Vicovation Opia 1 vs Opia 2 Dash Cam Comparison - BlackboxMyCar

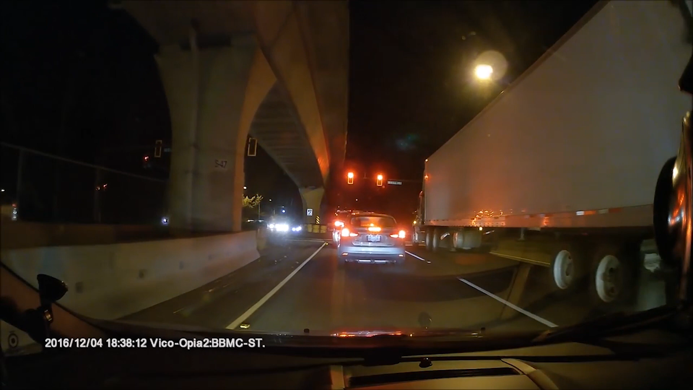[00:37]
Despite having excellent video quality and reliability,
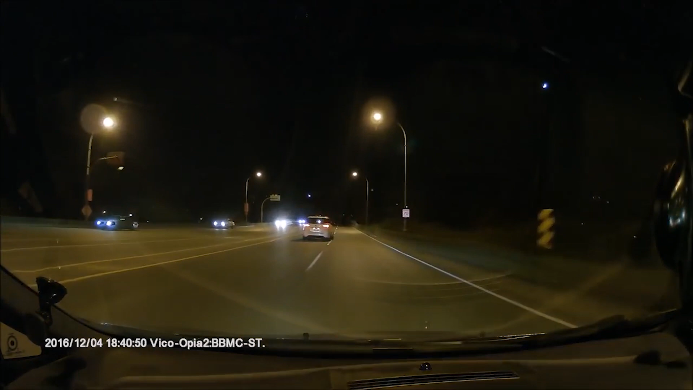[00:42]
the Opia 2 was not one of our best sellers as the features, price point, and design did not appeal to all customers.
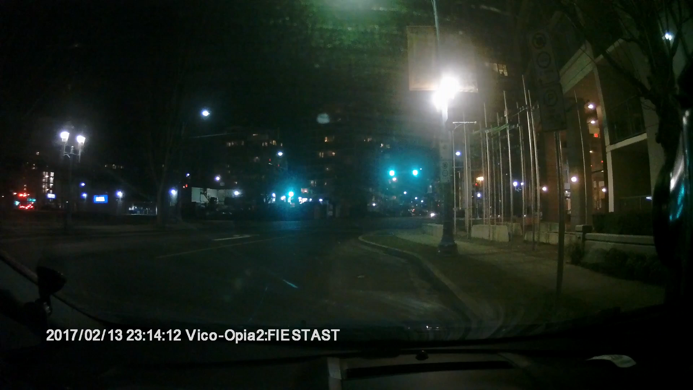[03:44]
Those that simply want the best video quality in a parking mode and driving mode setup will enjoy the Opia 2.